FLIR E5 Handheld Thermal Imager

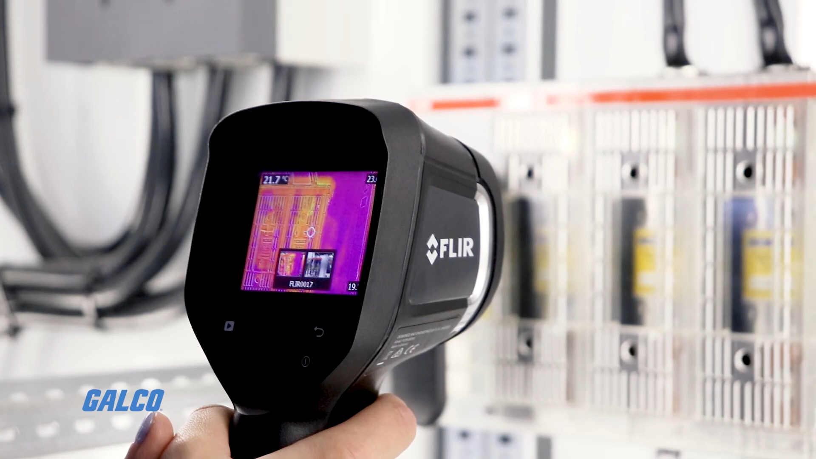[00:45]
and safely without the need for direct contact with equipment with this focus-free camera.
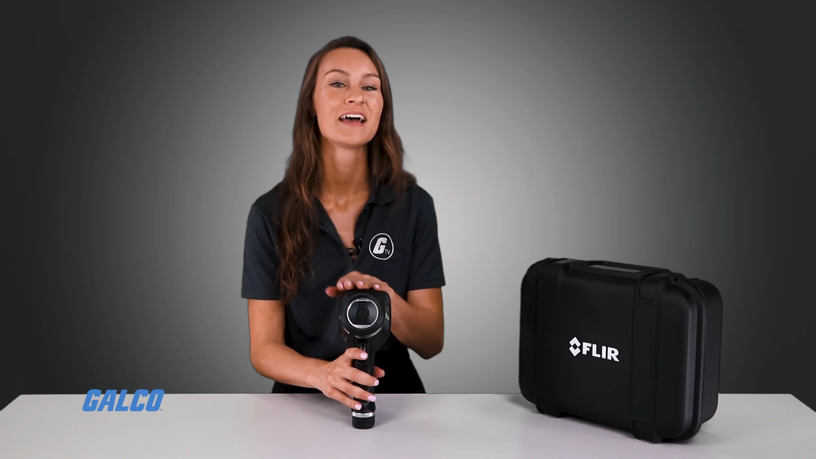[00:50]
By providing thermal images along with accurate temperature measurements, the E5 is the ideal budget-friendly replacement for old-school IR thermometers. The E5 features hot-cold spot measurements to the emissivity controls for accurately identifying problems.
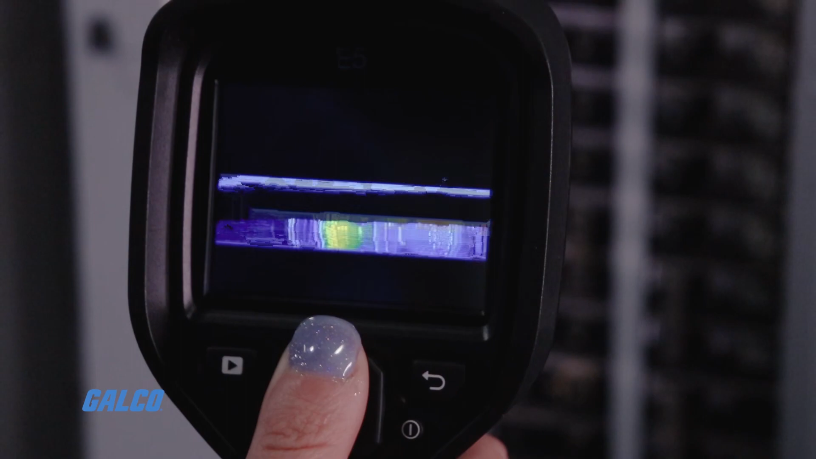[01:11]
The display features a crisp 10,800 pixel detector and a plus-minus 2% accuracy
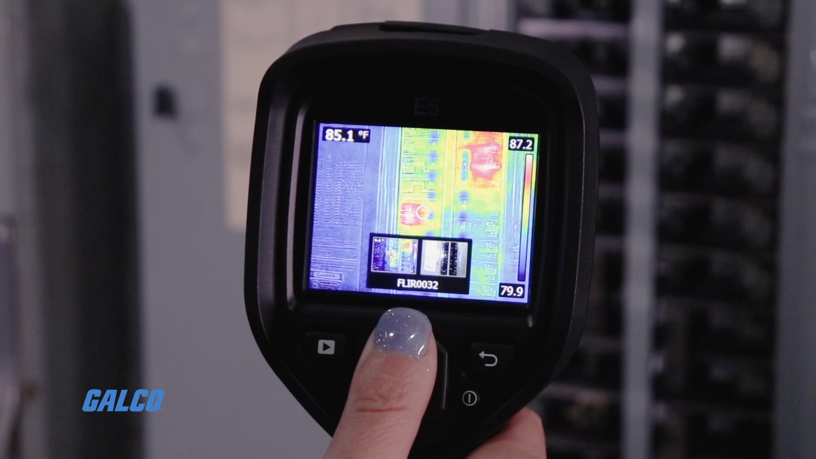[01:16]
On screen: spot 85.1°F
for the best image clarity at a comparatively affordable price.
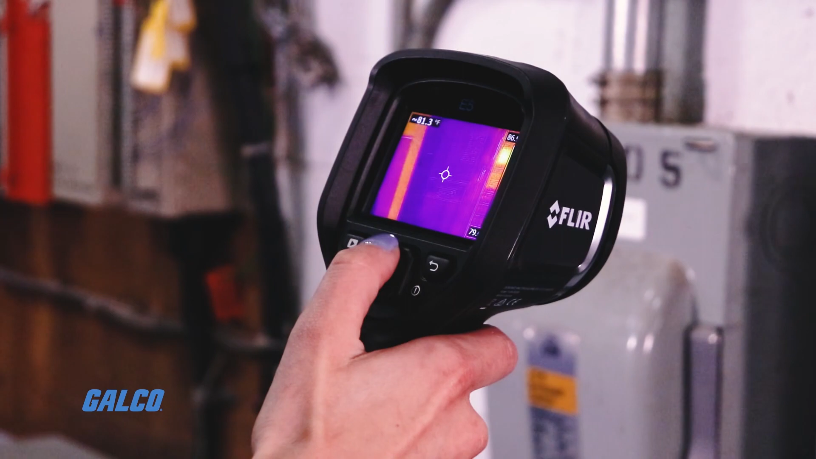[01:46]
entire infrared image in real-time so that you can see its results immediately on the camera's display.